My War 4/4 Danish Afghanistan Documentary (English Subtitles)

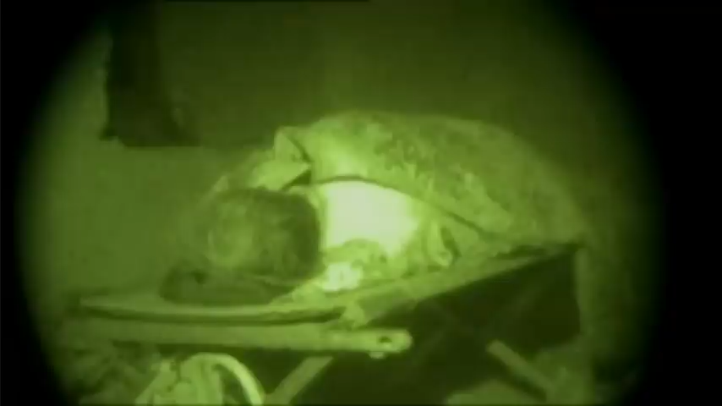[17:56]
Vi ligger udenfor, iført intet andet end boxershorts og perlesved om natten. Jeg har aldrig i mit liv prøvet at sove så lidt, som jeg gjorde der. Folk er trætte.